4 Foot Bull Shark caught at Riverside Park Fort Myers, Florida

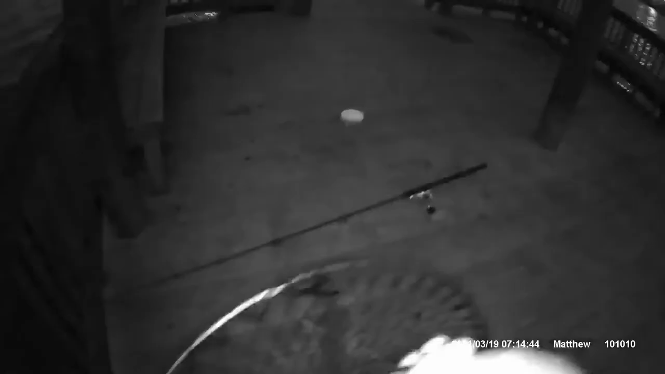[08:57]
He needs to lay up on his belly. God dang it, freaking. This is my fucking. Come on, bro. God dang it. Trying to get him.
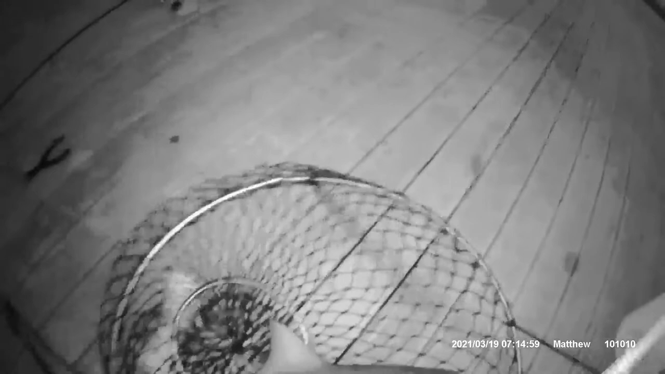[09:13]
Oh, man, dude, don't roll over. Come on, bro. There you go. All right. No. No rolling over.
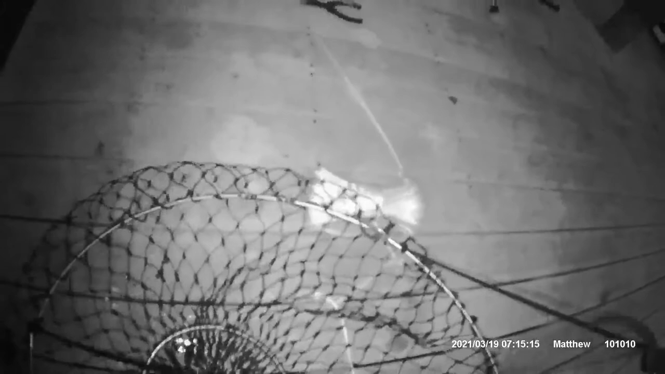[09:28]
He's still alive. He's got his gills. He's got his mouth moving and stuff. All right. He's off his back now. All right. Whoa, whoa.
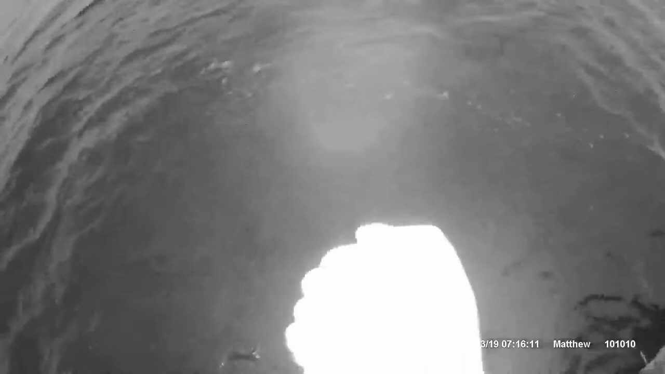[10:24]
The shark got a freaking heck of stressed out, man.
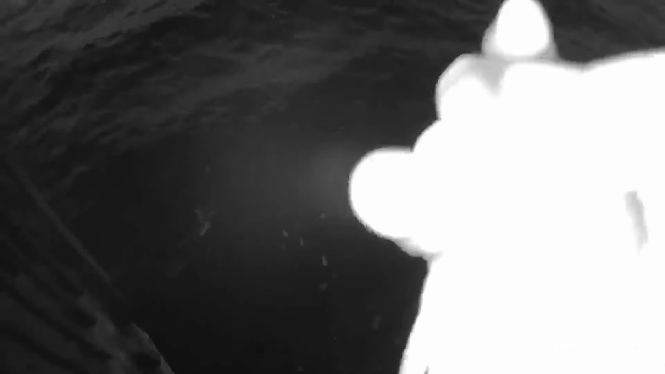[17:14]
water flow into the gills and stuff. Oh, wait.